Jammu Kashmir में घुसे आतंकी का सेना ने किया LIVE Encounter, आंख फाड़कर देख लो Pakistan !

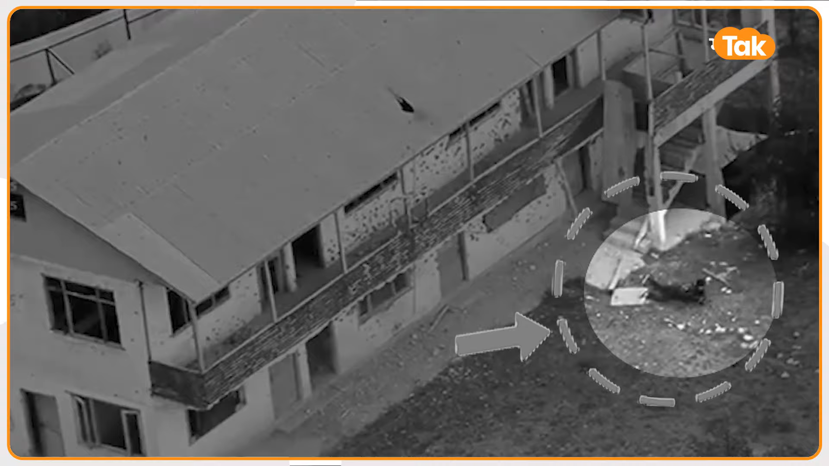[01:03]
अब आगे क्या कुछ हुआ इस आतंकी के साथ उससे पहले एक बार फिर से इस आतंकी पर बरसाई गई गोलिया देखिए